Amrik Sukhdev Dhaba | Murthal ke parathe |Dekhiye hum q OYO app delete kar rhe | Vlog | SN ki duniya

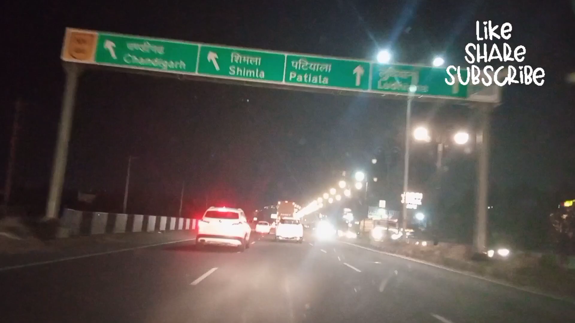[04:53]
तो जी अब हो रहा है आट बच के 21 मिनिट और अब हम अंबाला क्रॉस कर रहे हैं आप देख सकते
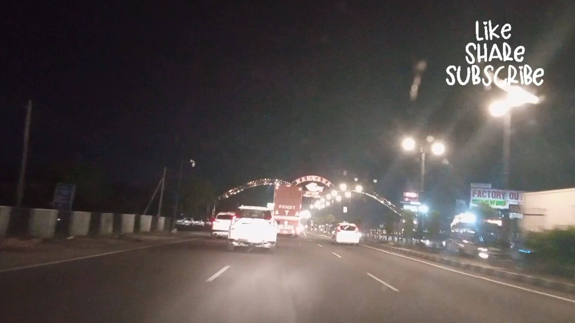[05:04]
हैं यह हर्याला अंबाला आपका सागत करता है
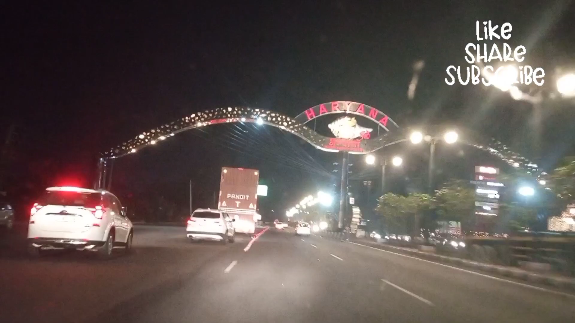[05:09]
अब यह गूगल अंटी बता रही है कि हमें
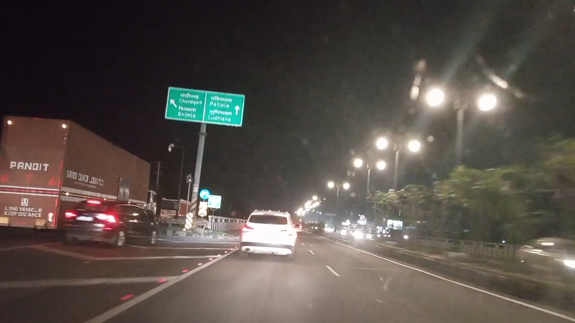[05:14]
एक घटा लगेगा चंडीगर्ड पहुचने में तो अन्डवे
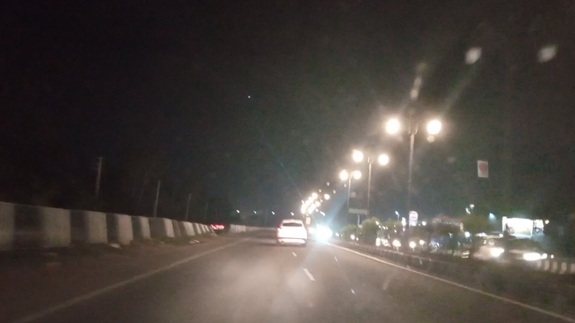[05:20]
हैं अजरास्ते काफी अच्छे हैं ज्यादा ट्राफिक भी नहीं मिला लाट का समय है तो ट्राफिक थोड़ा कम रहा जिसकी वेज़े से थोड़ा आराम से आकर अजास्ते में रुकते रुकते आएं आराम से अब
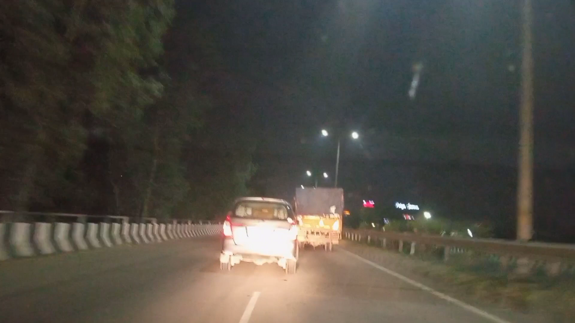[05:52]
रस्तों का अनंद रूप आपसे होटल में पहुच के बात होती है कर दोड़ा है